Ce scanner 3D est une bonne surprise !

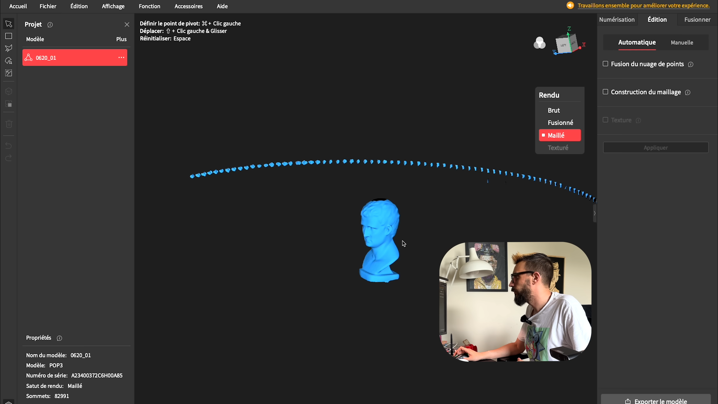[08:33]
résultat est vraiment très très correct on a un petit éditeur au sein du logiciel qui va nous permettre de venir virer tous les petits points qui a derrière
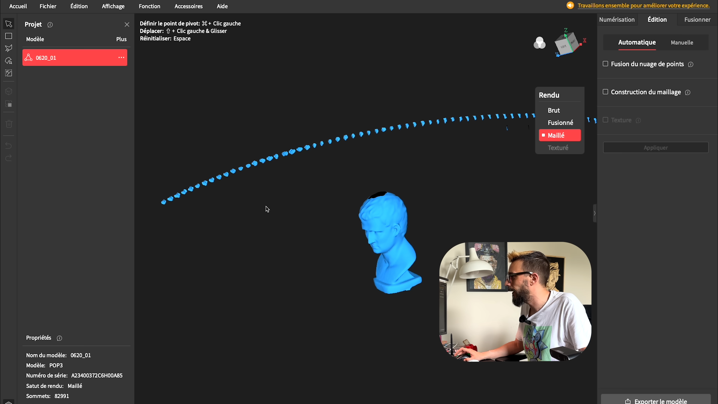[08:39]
tu auras juste à les sélectionner donc là on va prendre l'outil rectangle là et on vient les supprimer tout simplement donc là on les sélectionne
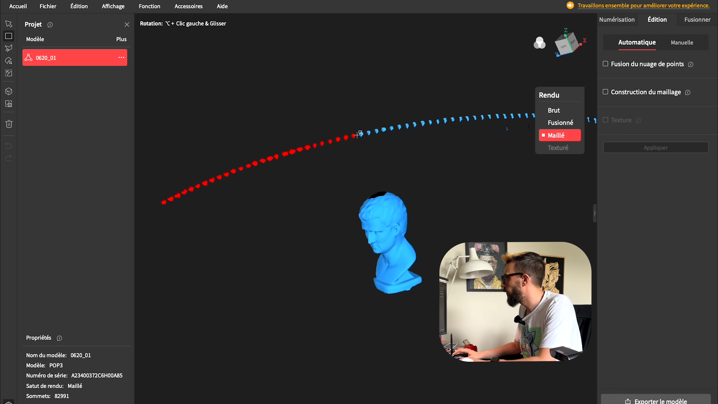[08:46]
on les sélectionne tous ont fait un petit zoom on vient de sélectionner tout ça parce qu'on n'en veut pas et on vient cliquer sur le petit icône